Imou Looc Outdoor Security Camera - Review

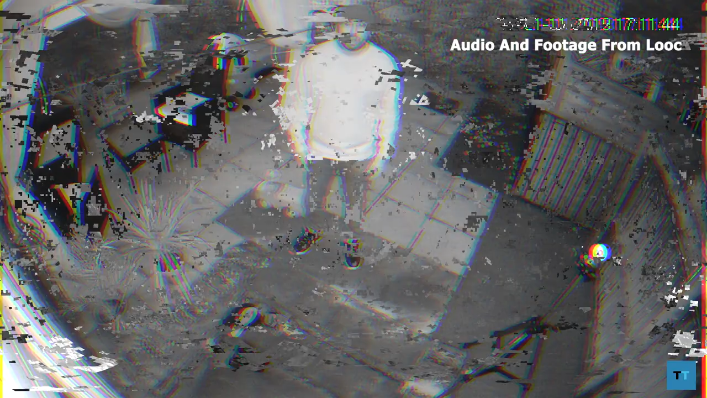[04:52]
I guess with the magic of video editing it's now after sunset and as dark as it gets. And this is what the footage looks like with night vision on. So what I'll do is I'll turn on the spotlight and we'll see what the video looks like with that one.
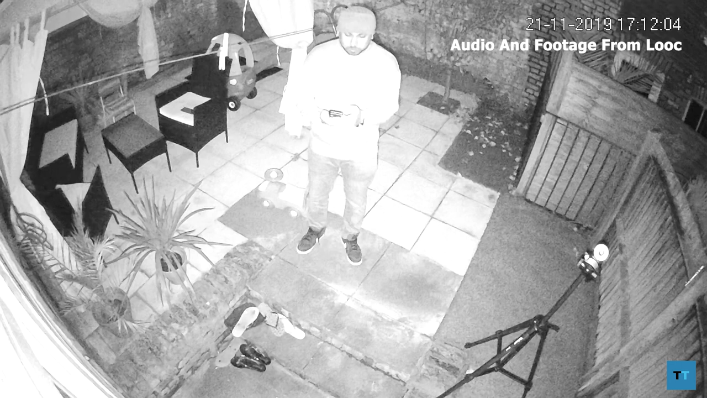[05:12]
Just have to give it a few seconds for the night vision to turn off. And there you go.